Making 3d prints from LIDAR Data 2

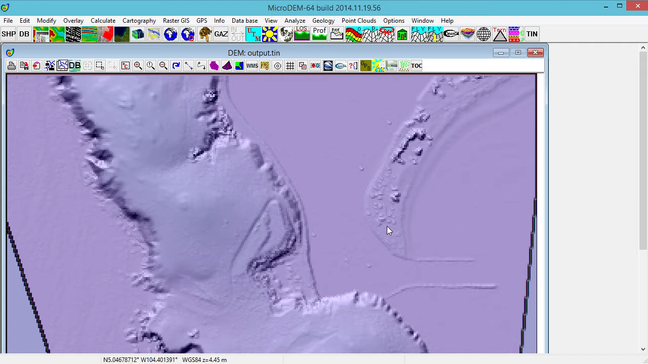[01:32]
The only thing we need to do in this program is to go up to the File menu, go down to Save DEM, and down to the appropriately named Caveat Emptor,
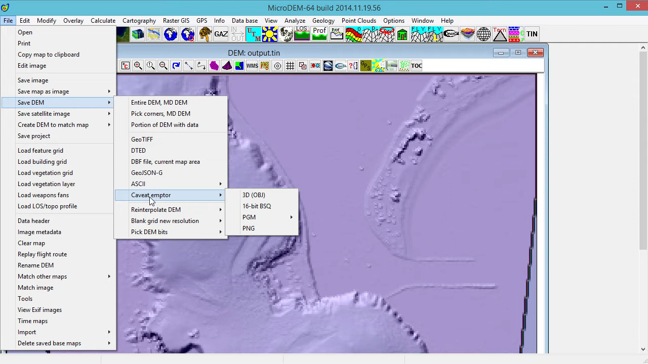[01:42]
or the Buyer Beware menu, and click on the Export as 3D OBJ file. And then we click and we save that,
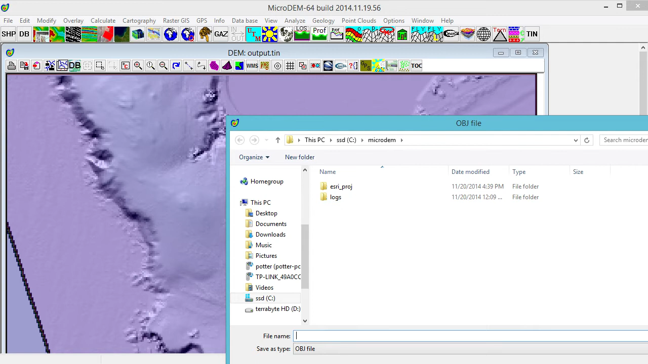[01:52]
and then we're good to go. And now we import the resulting OBJ file into Blender, and in this case you can see it's sitting on its side,
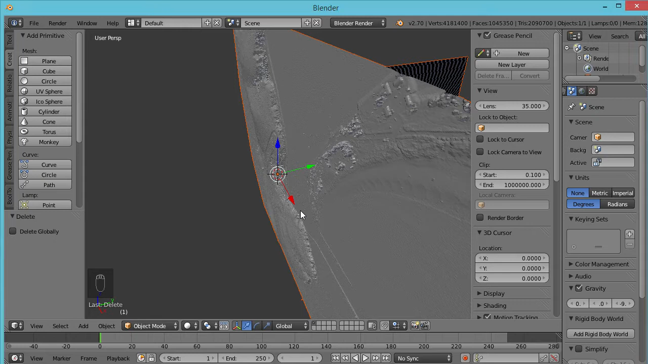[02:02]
which is what happens with programs that think that the y-axis should be vertical instead of the z-axis.
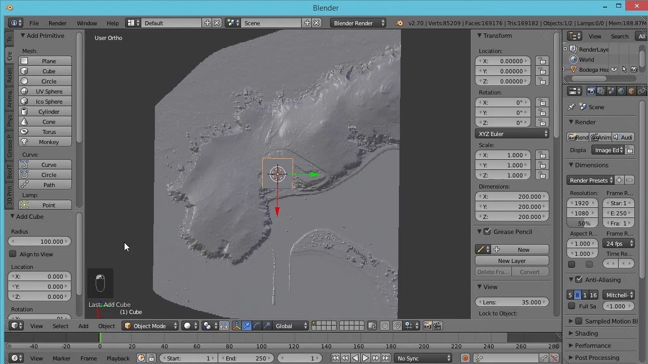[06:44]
We can take a cube, and let's scale this up a little bit and say start with it at about 400 maybe. There you go. And we can scale it from there as well.